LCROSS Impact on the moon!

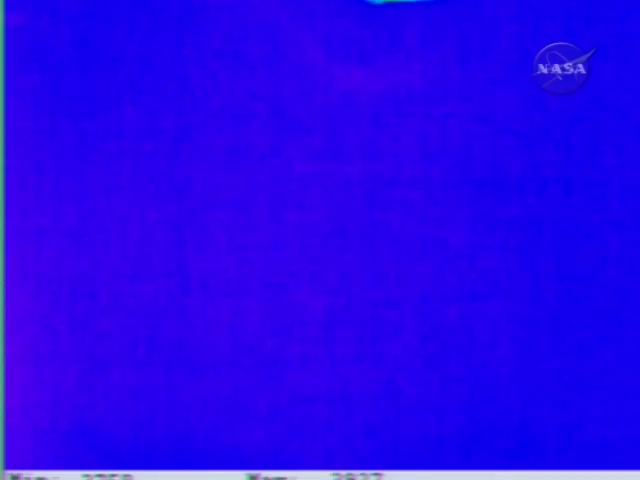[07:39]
Yes, confirmed. November. Ready. Command flight send November IR2 to OPR 10. Command sent.
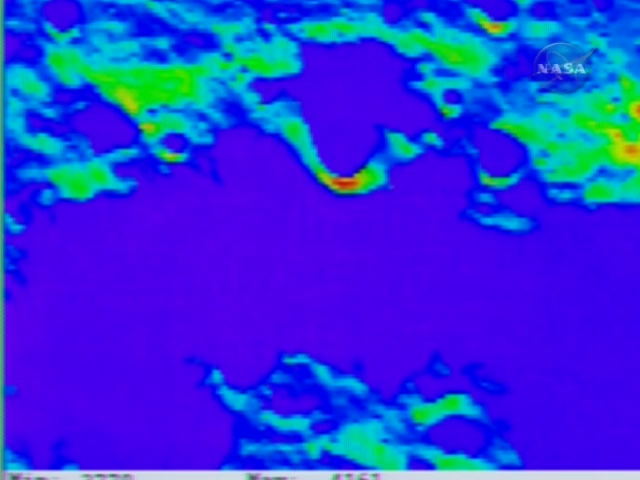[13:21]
we're aiming for the blue region, which is the permanently shadowed region here. The reason you have this many instruments is we're trying to tease out, particularly with spectrometers, the way I like to phrase it to people, is we break light into its color constituents, and then we look for little squiggles, superimposed, and big squiggles. Yes. And the little squiggles are hopefully the signatures of water and other hydrated minerals.
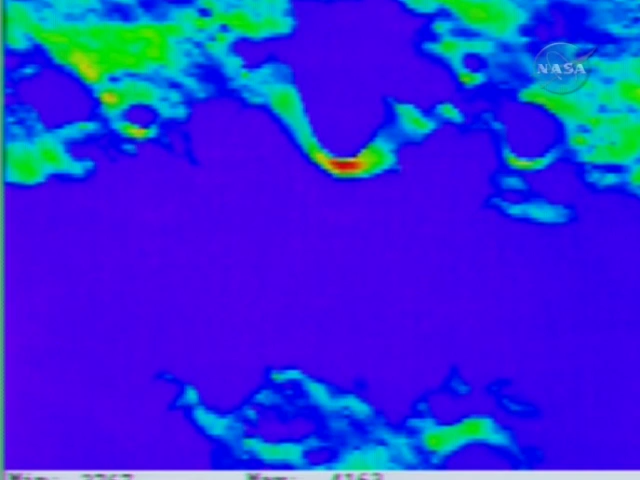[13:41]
The big squiggles are just the electronic noise in the cameras, and so even though the data will become available to us in the next few hours from the other orbiting and ground-based assets, I anticipate it will take a couple of days before we can calibrate out the big squiggles and get into the little squiggles. And we want to have some redundancy in the instrumentation. That's why we have multiple instruments looking at slightly different wavelengths.